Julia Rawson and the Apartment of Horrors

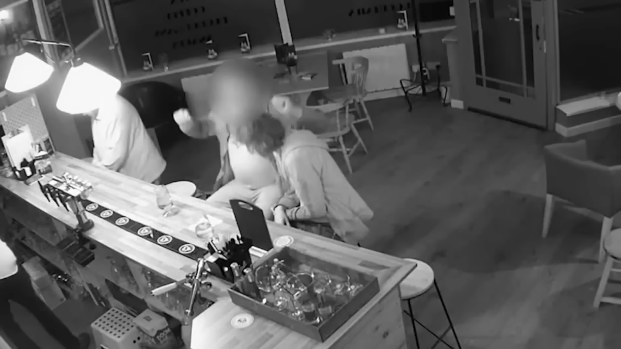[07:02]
She'd gone in alone and had a drink or two. And then, something which caught the eye, uh, of the, of the investigators.
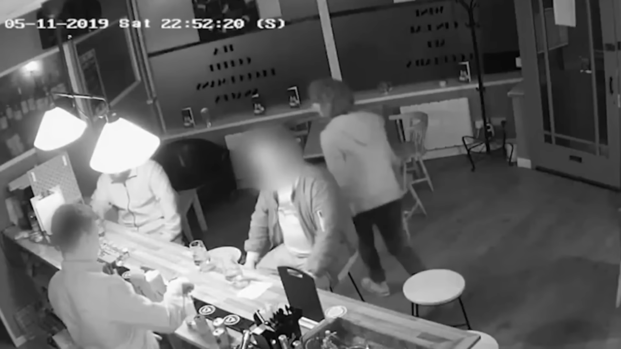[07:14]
At around 8 minutes to 11 p.m., she walked to the bar and started talking to someone. A man, face hidden behind a light.
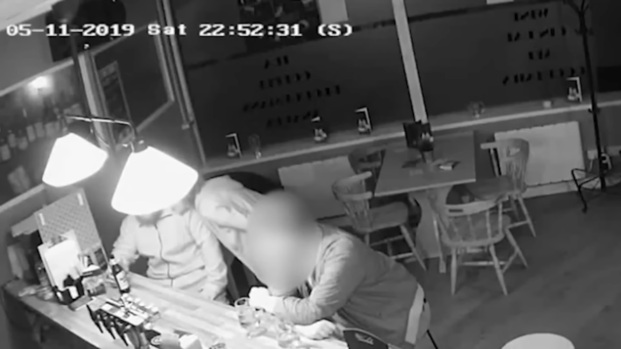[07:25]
And it appeared this man, he, he was alone himself, like Julia had been. But Julia had been, kind of, wandering around, chatting to anyone and everyone.